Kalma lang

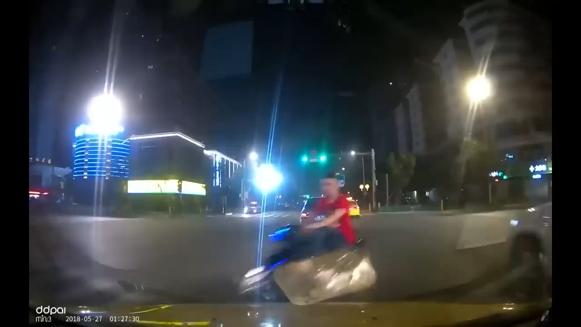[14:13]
Oh guys, ito pala si DDPI. Front and back camera yan. Ano? So, yan.